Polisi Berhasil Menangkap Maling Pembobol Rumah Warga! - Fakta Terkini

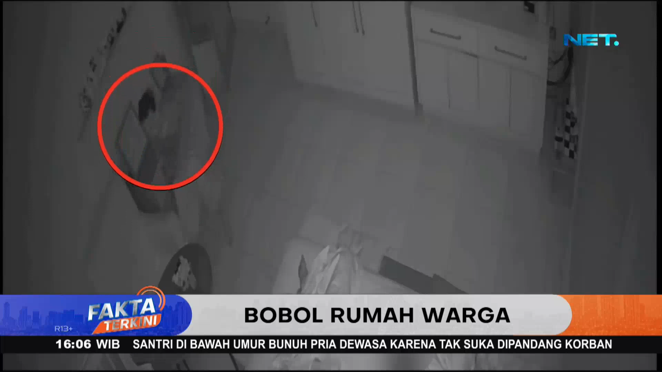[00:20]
Seorang pria tertangkap kamera pengawas masuk ke rumah yang sedang ditinggal pemiliknya. Masuk melalui lantai empat yang tidak terkunci.